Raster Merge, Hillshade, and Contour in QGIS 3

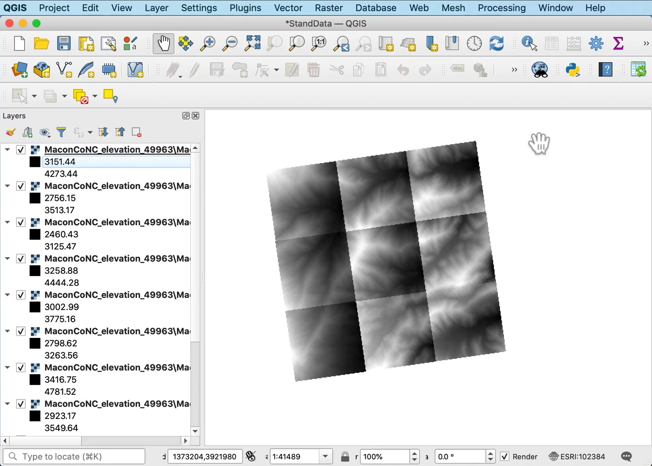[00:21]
It sometimes is delivered as tile data from various sources. I want to merge these into a single data layer in the raster processing in the miscellaneous.
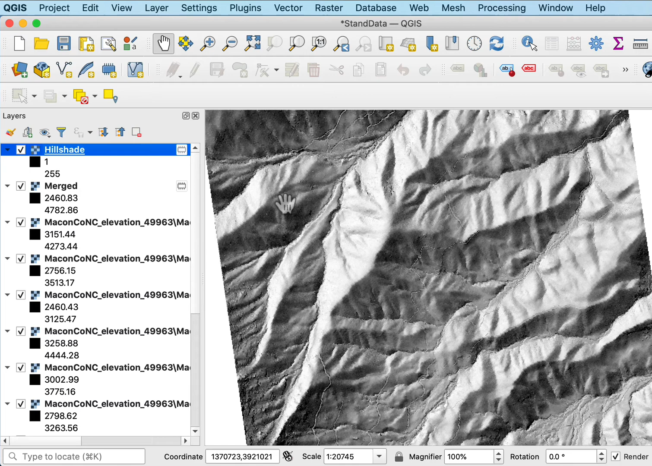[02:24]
of the land perhaps more intuitively than just a digital elevation model so sometimes these are used as background or just for illustrative purposes.
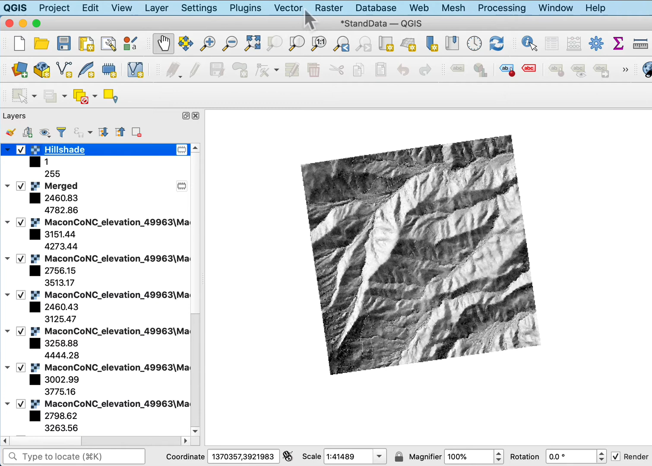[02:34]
One other thing folks often do in the raster processing is contours
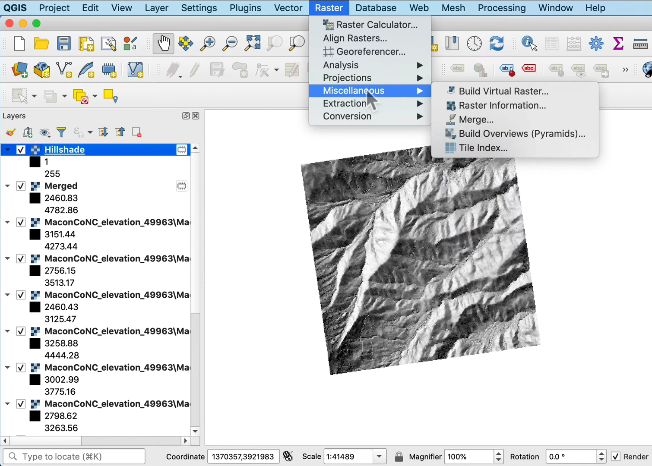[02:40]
so I can do basically in the extraction here contours from my digital elevation data and I don't want to use the hill shade got to make sure I pick the right one in this case the merged and I want the interval between the contour lines.
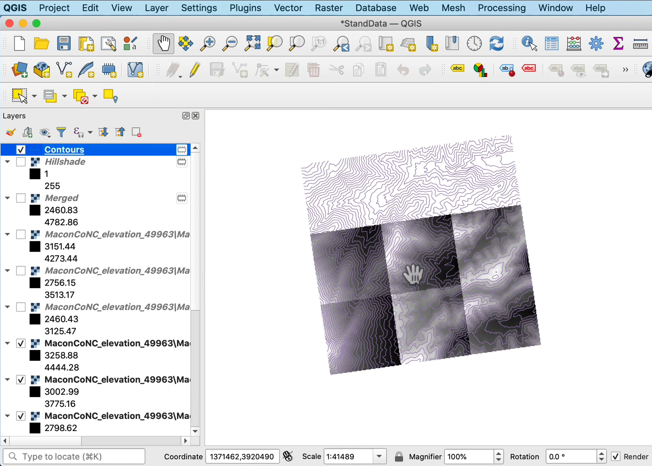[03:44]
So merging hill shades and contours are useful things in elevation data and they're pretty easy to process in QGIS.